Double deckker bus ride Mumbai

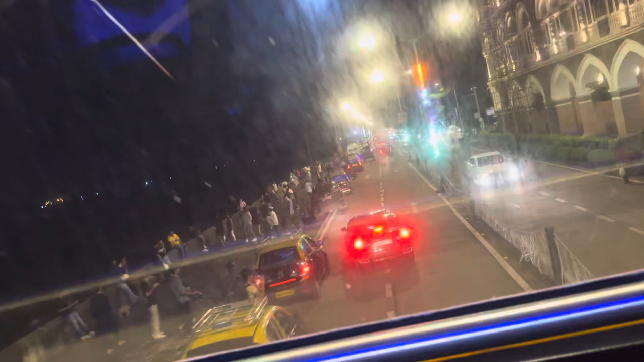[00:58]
this is double-decker we are going on a ride for one hour